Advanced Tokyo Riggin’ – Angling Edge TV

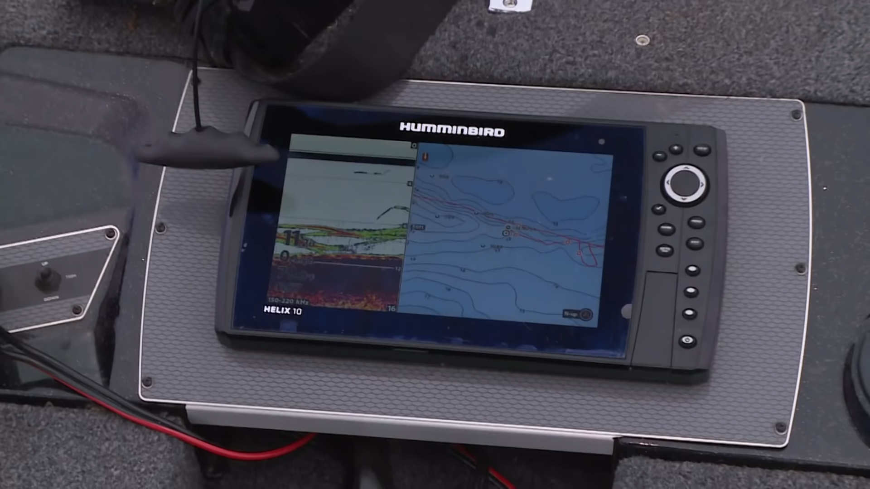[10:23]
Yeah those are all those are some of those are bass and bluegills those bigger ones like this right here are probably that bass right here